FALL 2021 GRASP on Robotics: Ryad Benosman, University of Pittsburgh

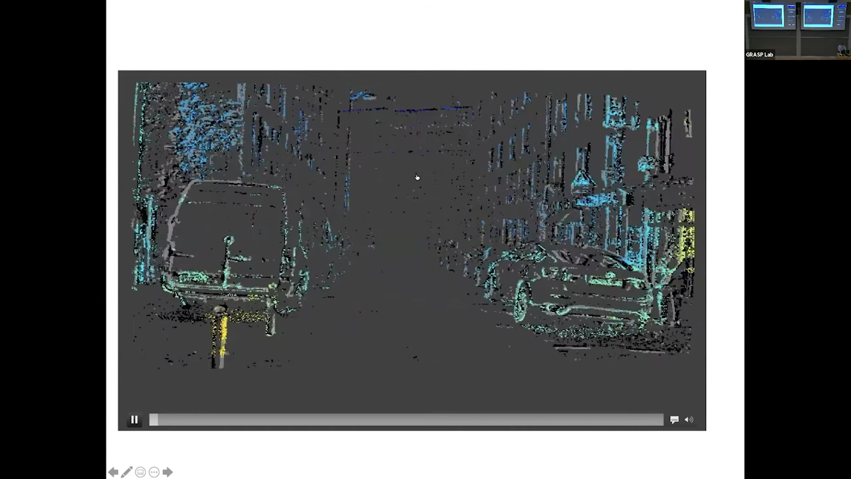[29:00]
And if they're dark blue, they're really far in the middle and all between. So you see what you get is basically edges, and these edges,
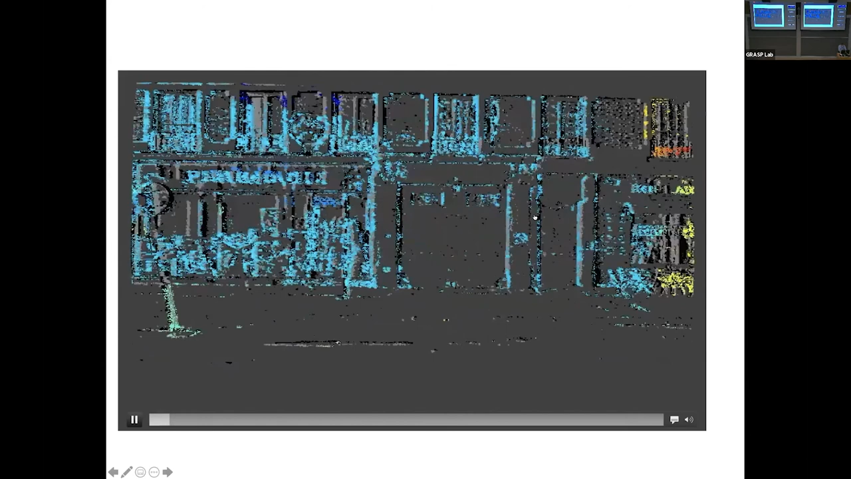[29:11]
you really have their motion very precisely, because think that every event here is timed to the microsecond.
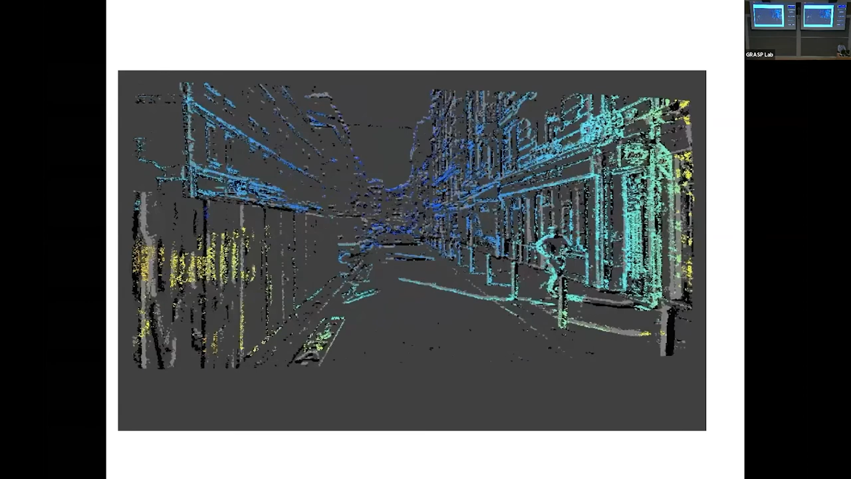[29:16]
And you'll see funny things.
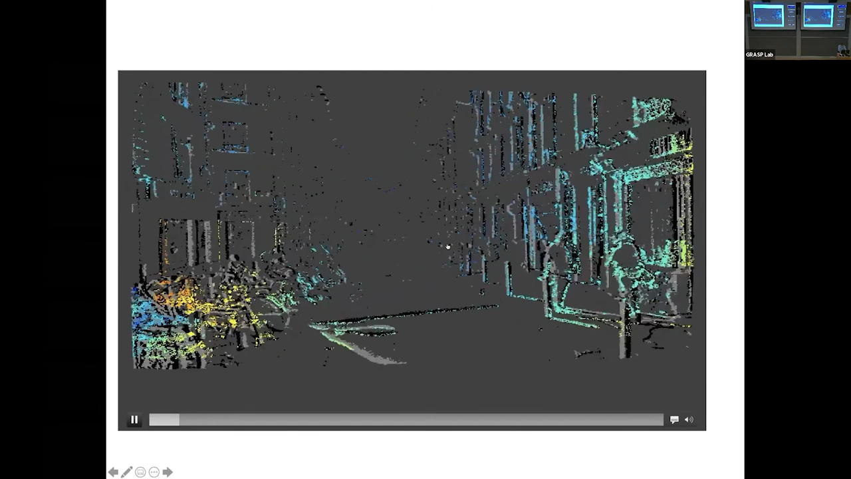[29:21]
When the car will stop,
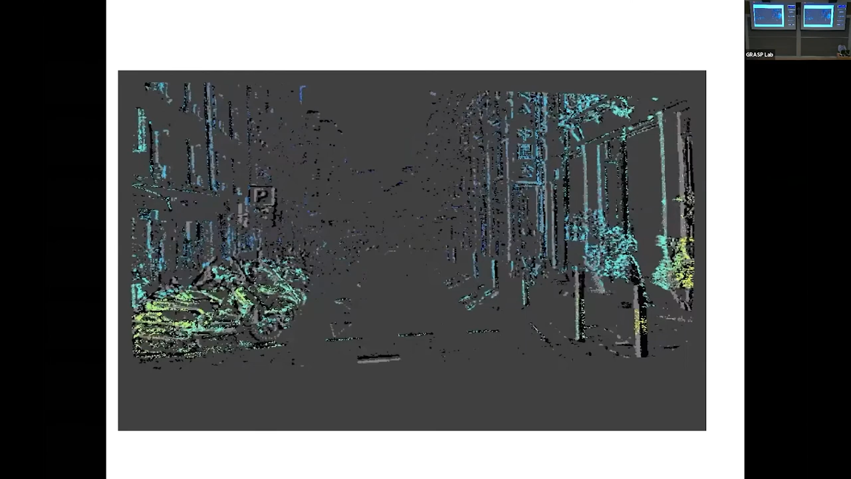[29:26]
everything will disappear and you'll only get, this is around my former institute in Paris.
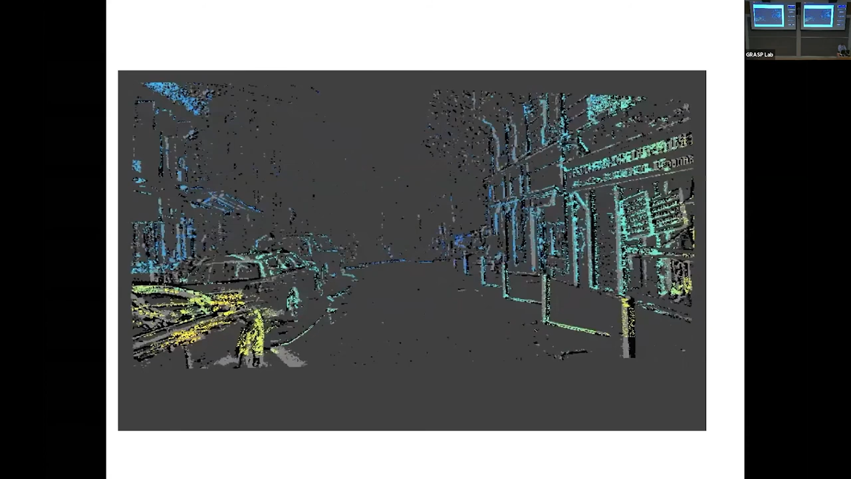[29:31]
So you get basically, this is a change information and you get cheap stereo actually,
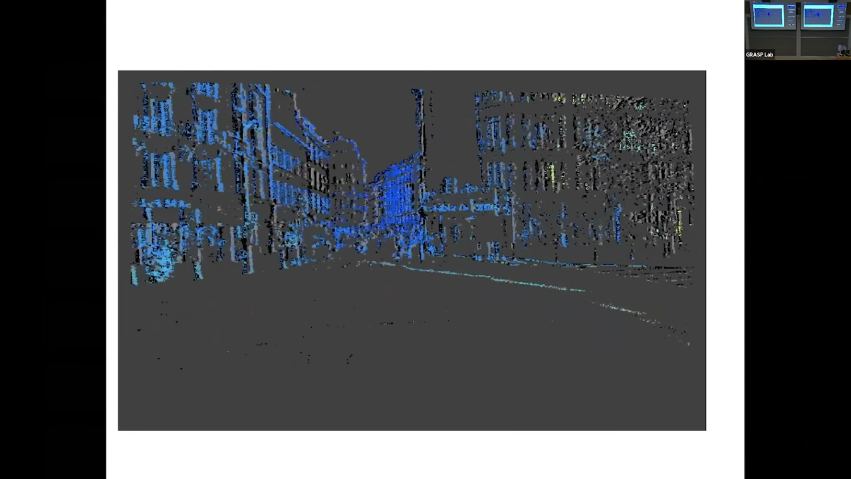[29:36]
very cheap stereo and very fast, extreme low latency, low power.
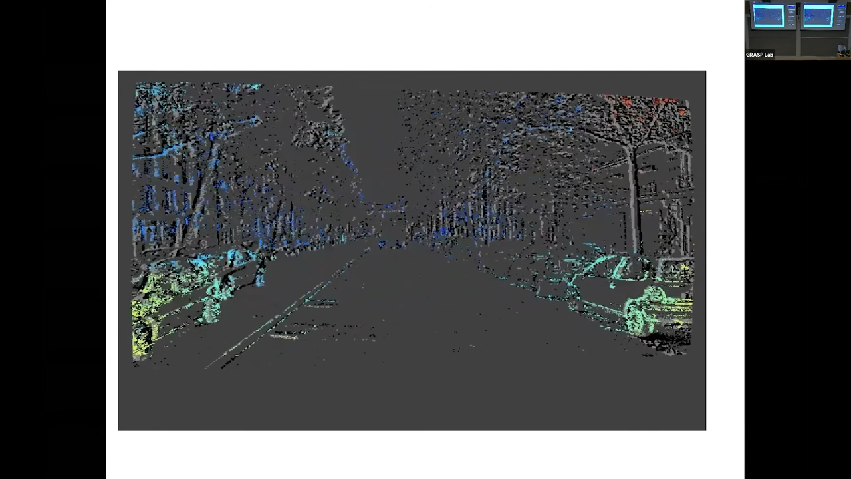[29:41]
I'm gonna show you when the car stops. It's really funny to watch. Whoop, let me go further.
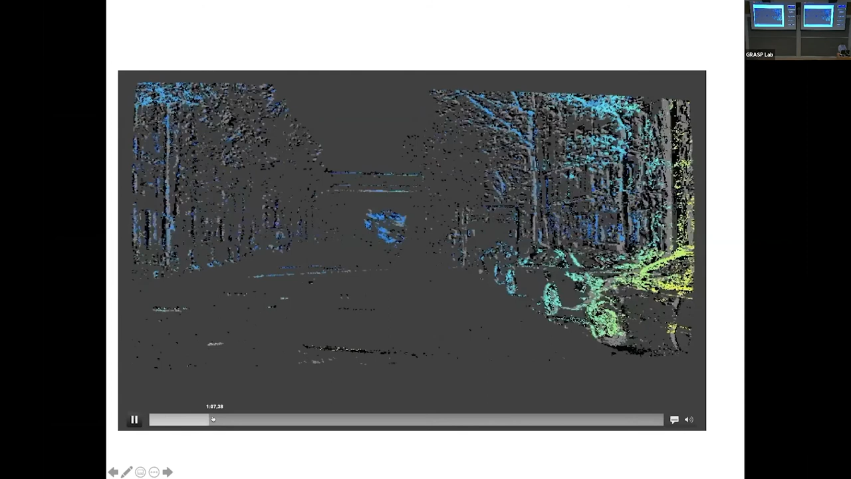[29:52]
You see the car stops at the traffic light and all the rest disappears.